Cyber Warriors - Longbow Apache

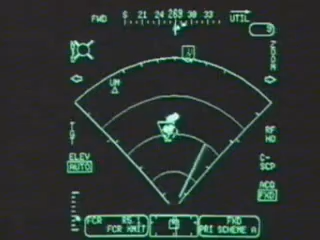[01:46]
Then it passes the data to the missiles. It's called fire and forget.
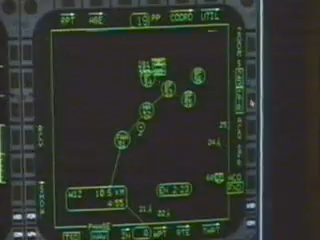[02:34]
It's got a side benefit of a reconnaissance role because it can detect targets quickly and send that back to the ground commander,